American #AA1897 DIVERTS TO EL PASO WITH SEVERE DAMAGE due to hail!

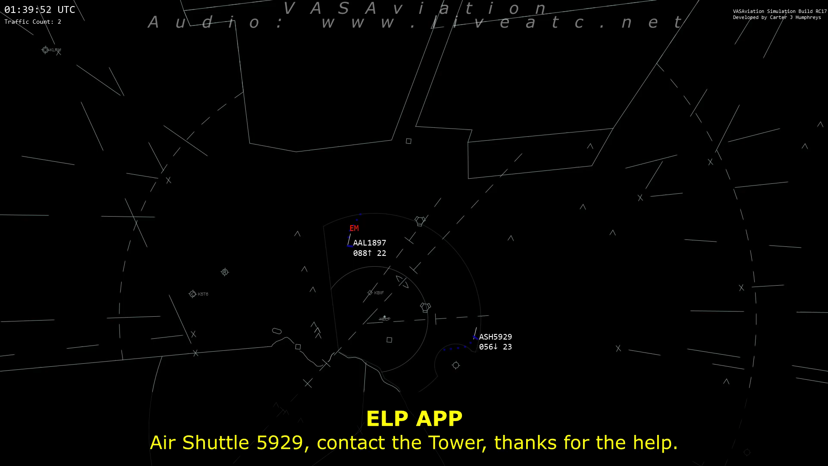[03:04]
American 1897, turn left heading 080.
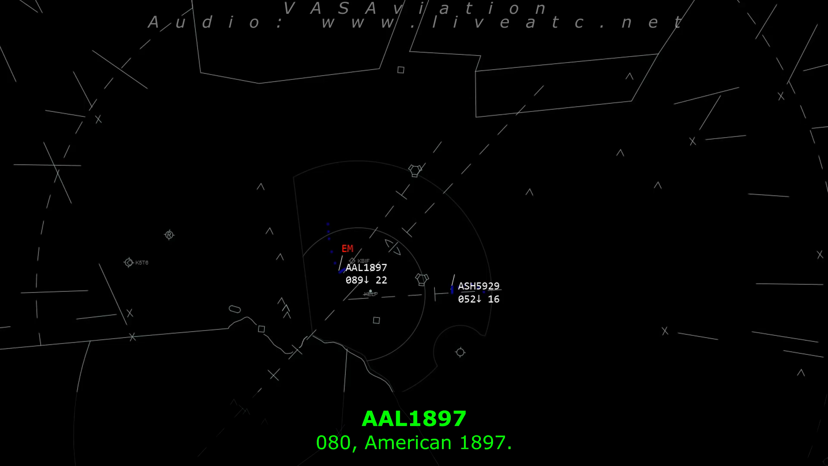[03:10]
080, American 1897. American 1897, turn left heading 350.
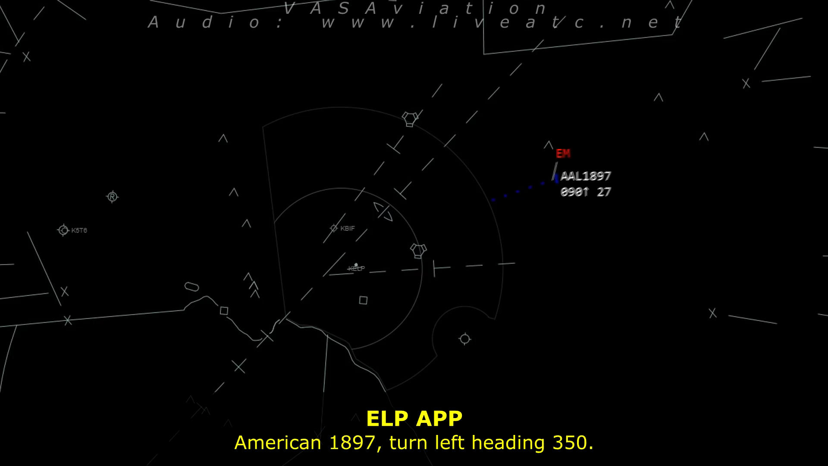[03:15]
Turn heading 350, American 1897. American 1897, turn left heading 260.
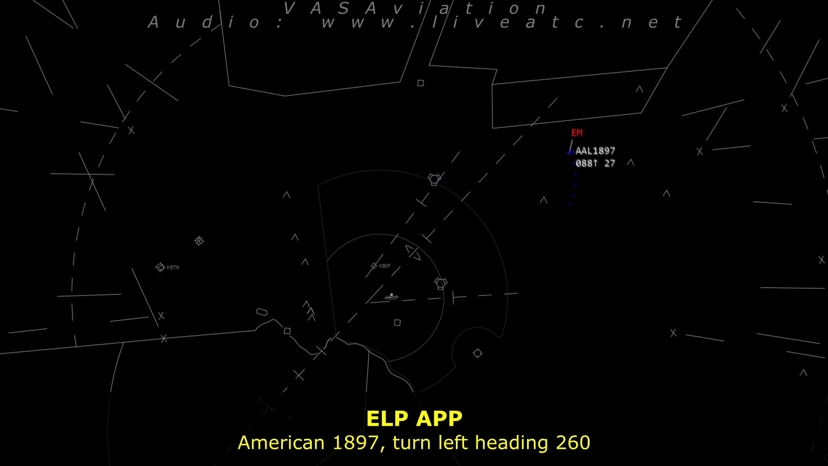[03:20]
American 1897, turn left heading 170. American 1897. You say the wind there at El Paso.
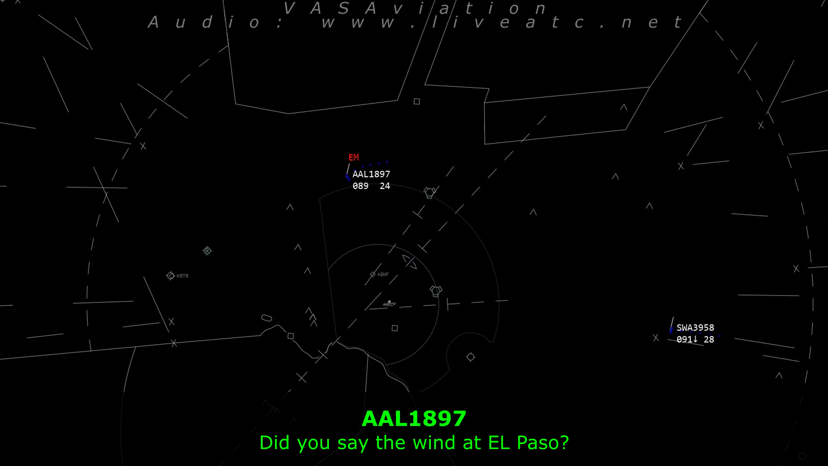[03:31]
American 1897, wind 170 at 8. American 1897, turn left heading 080. I'm turn heading 080, American 1897. That's information kilo now, current altimeter 3001, wind calm.
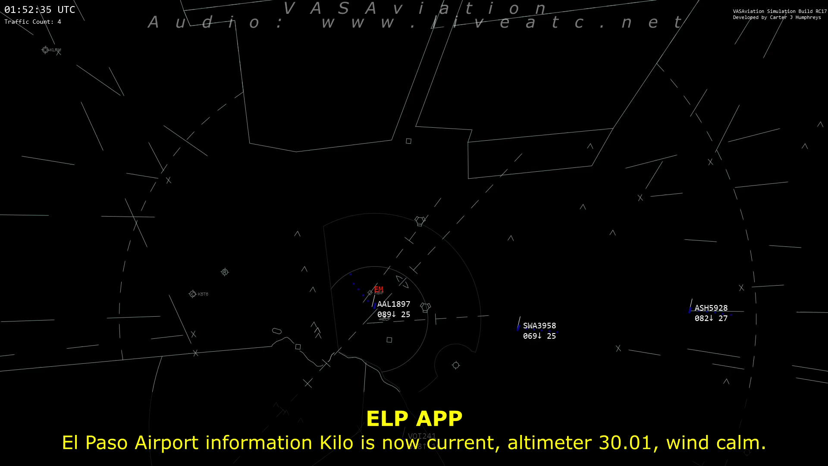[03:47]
American 1897, we think we're ready for the approach now,
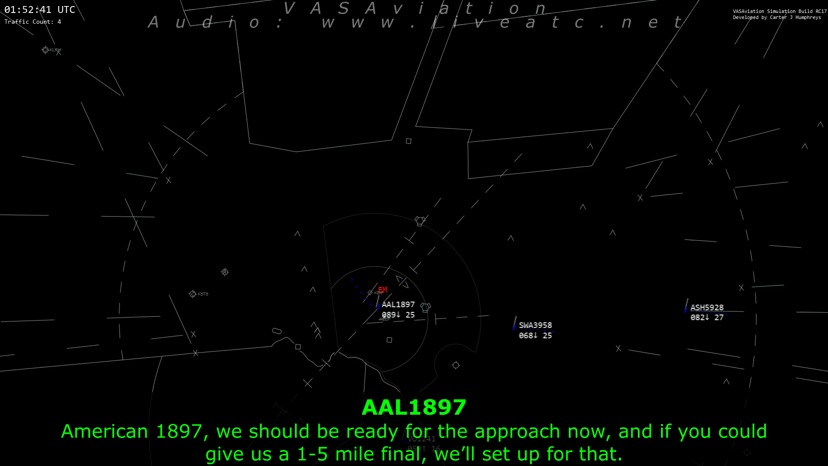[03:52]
and if you give us a 15-mile final, we set up for that. American 1897, you expect that? What approach did you want?
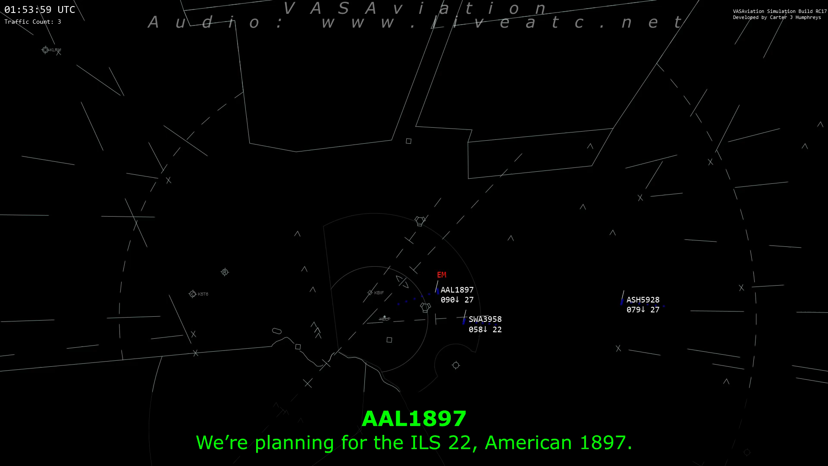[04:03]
We're planning for the ILS for 22, American 1897. American 1897, roger, expect ILS runway 22 approach, turn left heading 050.
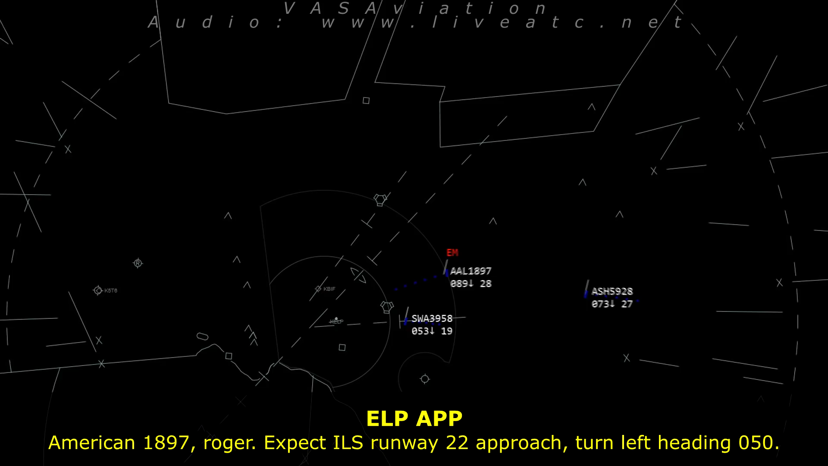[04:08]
Turn heading 050, American 1897. Confirm whether the equipment is standing by. American 1897, affirmative, they're on the field crew.
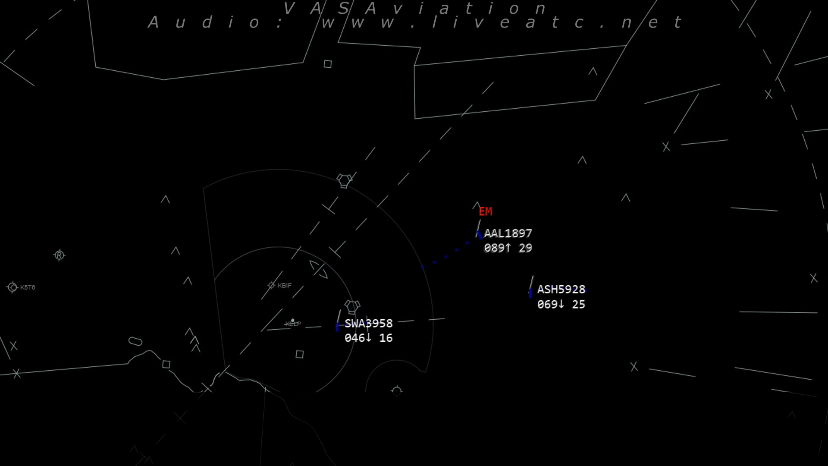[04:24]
American 1897, how's your visibility? Do you want us to turn up the runway lights or anything for you? American 1897, roger, turn up heading 360. American 1897, turn up heading 330.